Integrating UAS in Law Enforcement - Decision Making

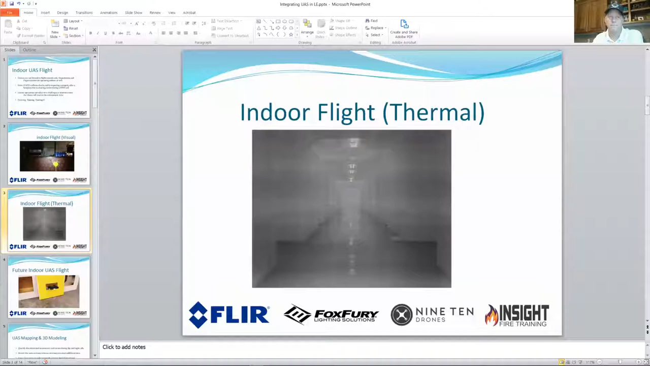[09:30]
it's showing the the it's not the presentation yet there you go and uh garrett this year i'll just kind of set this a little bit again indoor flight um and instead of using that visual now we're uh using that thermal and and i think you can go into more detail on this on the conditions of what was going on inside right okay so this is with the new otsel evo 2 dual uh we've been running
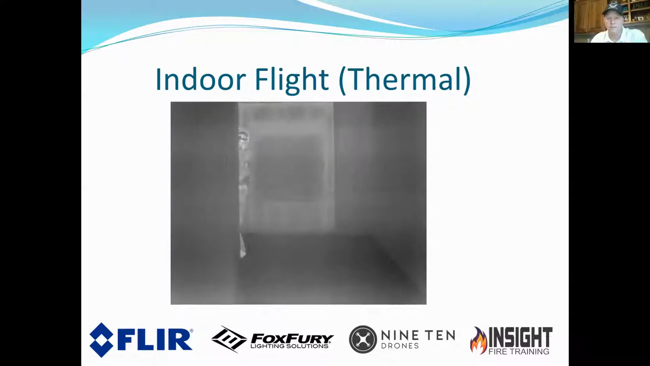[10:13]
this you first time that we've ever been able to fly in complete darkness no lights no anything and you can see how easy it is to see a potential suspect in this case he's holding a rifle and uh but you can see how clear now that that's in a room and he's probably set back about a good 20 feet from where we're at and you can see everything uh on the suspect itself the performance of that sensor inside is is absolutely incredible
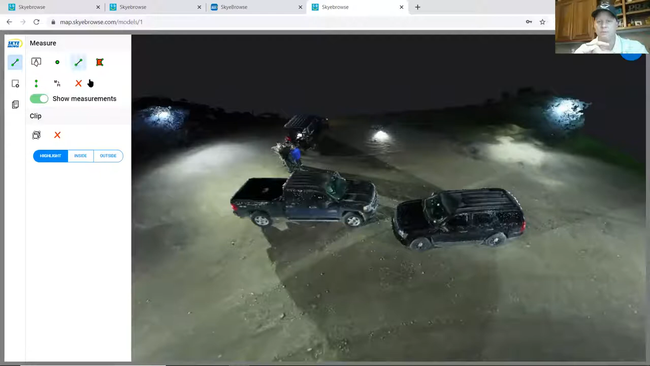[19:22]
um from at nighttime fatality and you can do you can do accurate measurements i did some uh testing on it to to measure and everything was what i would call accurate down to whatever your
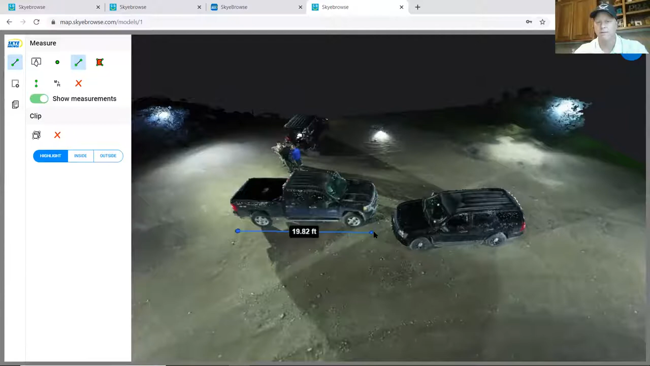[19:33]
mouse click uh the point of your mouse so it's really supposed to be sub centimeter uh and it is but i can't accurately put my mouse to sub centimeter but you know um most agencies would tell you anything within an inch is going to be just fine so um
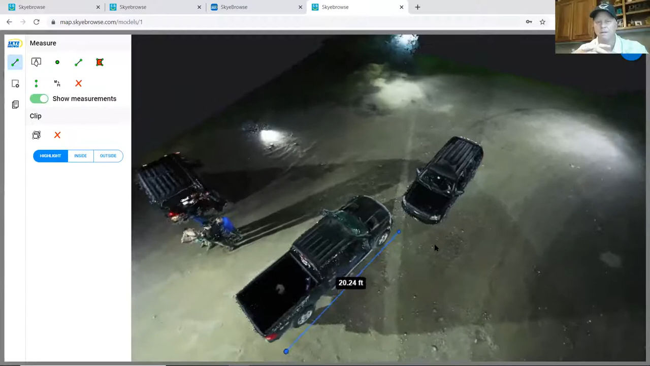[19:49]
yeah it's it's and again this is not a picture uh this is an
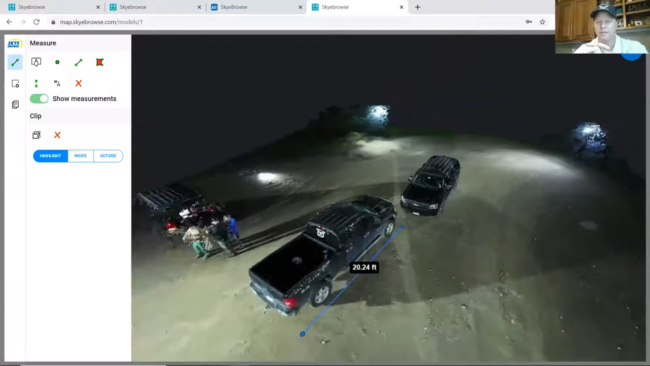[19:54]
actual measurable model uh there's some other tools on there i'm not real sure if you're familiar with them
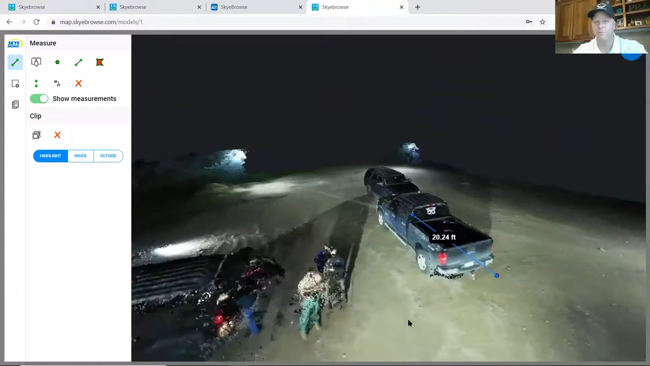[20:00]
paul but you can actually if you needed let's say those two vehicles were touching like this you can actually remove one of them as long as you know whatever captures you there
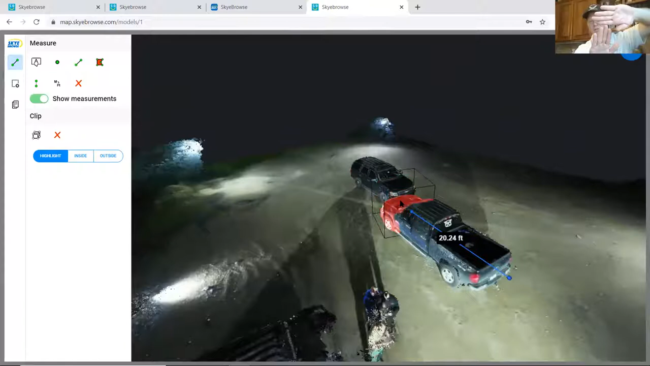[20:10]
you go you can actually highlight that and just say hey eliminate this part
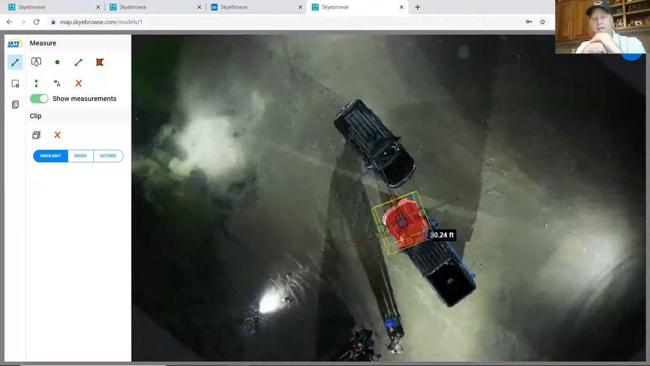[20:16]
and
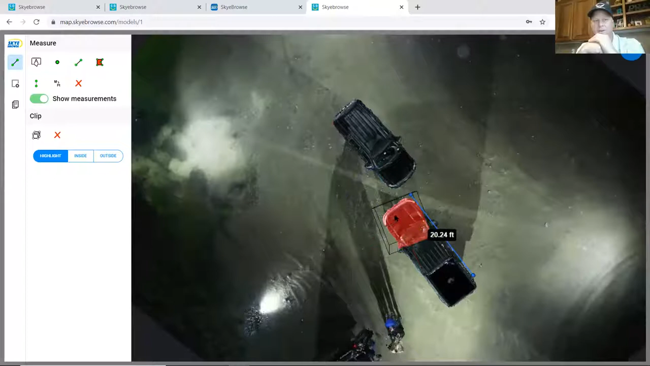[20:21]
then uh after that i think you want to click yeah yeah there you go there you go then you can actually use one of those tools on
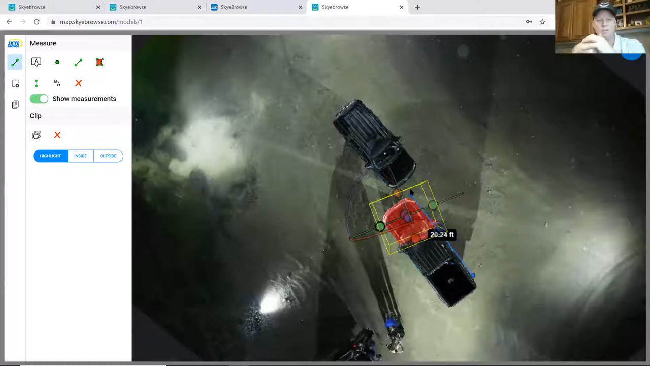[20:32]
the left side and and eliminate that part of my truck yep